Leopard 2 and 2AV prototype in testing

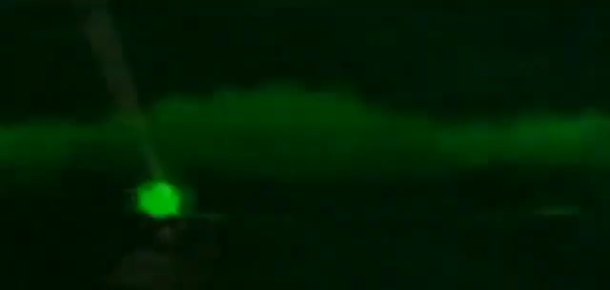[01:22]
Damals, 1979, unfassbar, dass es eine Optik gibt, mit der man auch nachts alles deutlich sehen kann.